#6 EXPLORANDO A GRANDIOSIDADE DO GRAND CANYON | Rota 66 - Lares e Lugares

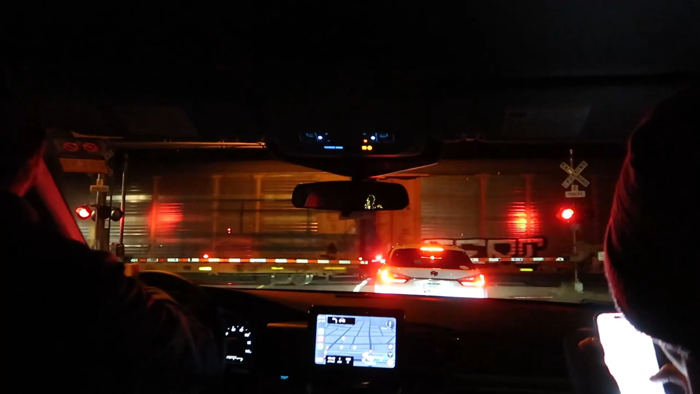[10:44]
Estamos na volta. Ah, vamos para aqui, ó. Chega ali, ó. Visite o centro 66. Ah, vamos. Consegue? Oh, consigo. Que trem longo.